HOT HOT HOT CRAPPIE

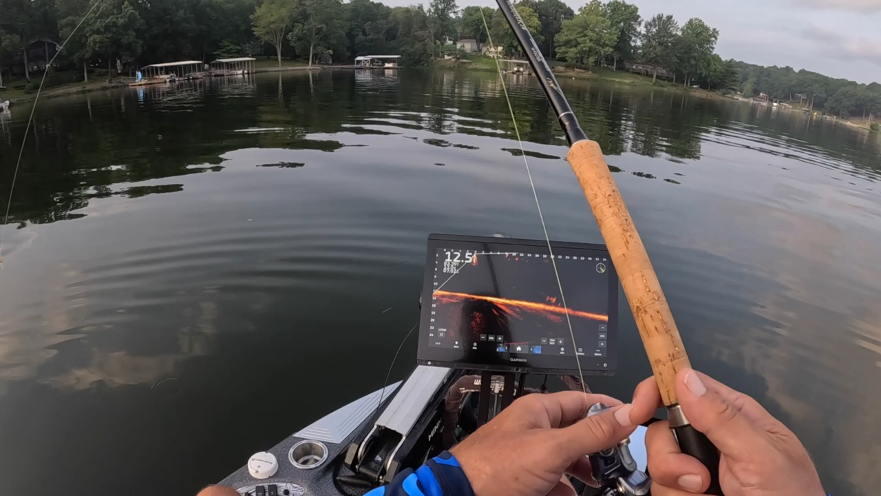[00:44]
there's our first customer on three pound fishing this beautiful morning nice little eater catching it on the carrot this is that single hair jig man I can
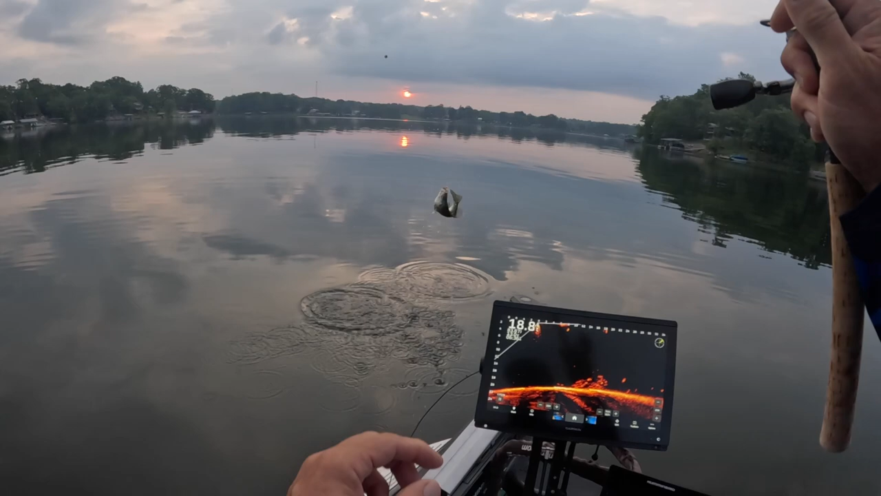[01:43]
fish boy it looks so much better on the screen there's a small fish I'm